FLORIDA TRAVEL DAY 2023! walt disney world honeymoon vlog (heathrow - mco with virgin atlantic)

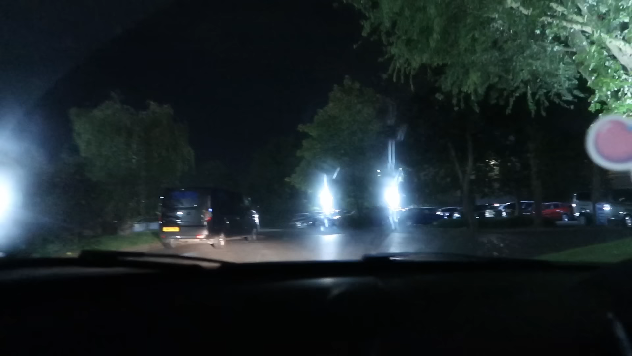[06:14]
When you come in to the Sheraton Heathrow Terminal 5 you come around the side and you come to
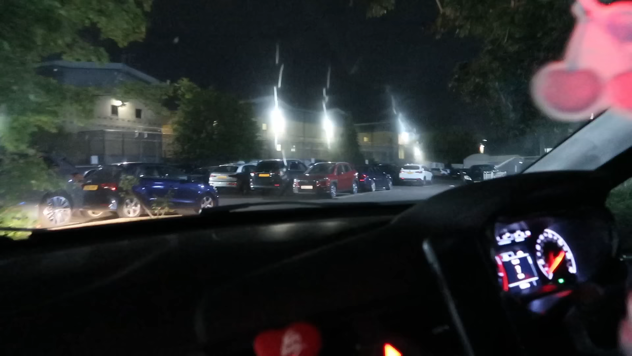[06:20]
this little car park and that is Wacom Park and we've got parking here for two weeks. That's actually amazing. We just need to try and find a spot.